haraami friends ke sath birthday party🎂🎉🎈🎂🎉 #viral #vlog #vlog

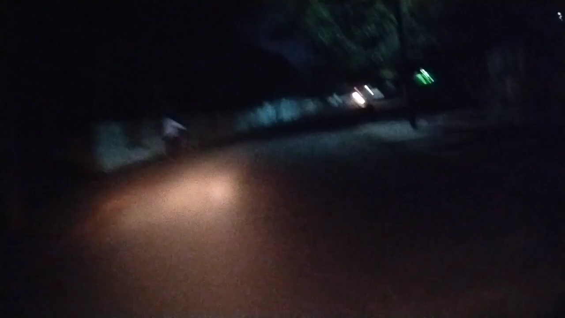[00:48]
और ये गाइस सुनसान सा रोड जहाँ पे इन लोगों ने मेरे को लेके आ गए, मतलब पार्क लेके आए गाइस इन लोगों ने मेरे को,